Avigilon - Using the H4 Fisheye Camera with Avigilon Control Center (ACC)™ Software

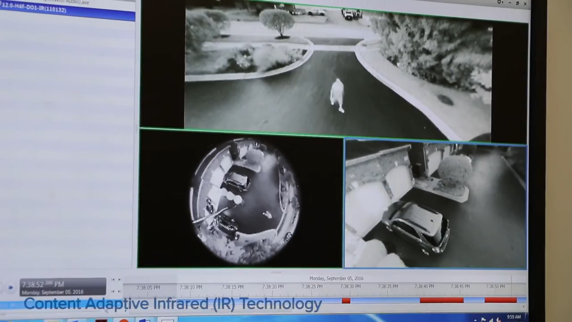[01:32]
The H4 Fisheye also features Content Adaptive IR technology that enhances this camera's image performance in dark environments. It provides effective brightness while maintaining the best scene illumination with IR range up to 10 meters. For more information on the H4 Fisheye camera, visit www.avigilon.com.